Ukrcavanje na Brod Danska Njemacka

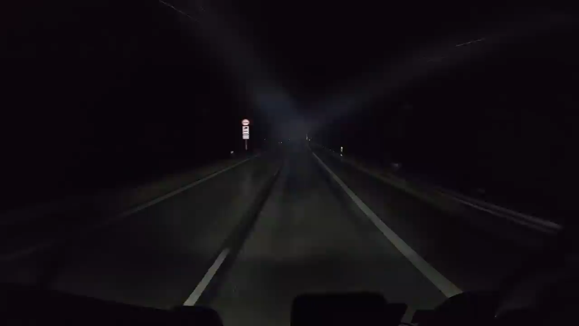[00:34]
Ukrcavamo se na brod. Idemo za Njemačku put Garden. Dole, mislim, ovaj brod, ne znam kakav je. To ćemo da vidimo. Evo moreta. Evo moreta ekipa, ali more se nažalost ne vidi jer je mrak. Ali šta da se radi? Šta da se radi?
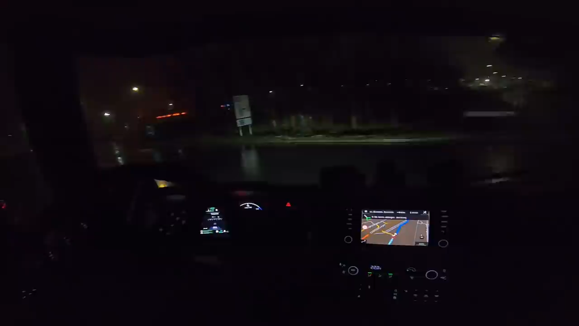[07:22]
Slušam. Evo ovdje, evo. Ovdje je javni parking. Ovdje parkiraš i onda se prijaviš ovdje. Ekipa moja dobra. Malo sam ja zlezo. Ovdje se negdje prijavljuje. Sad ćemo i parkirati ovdje.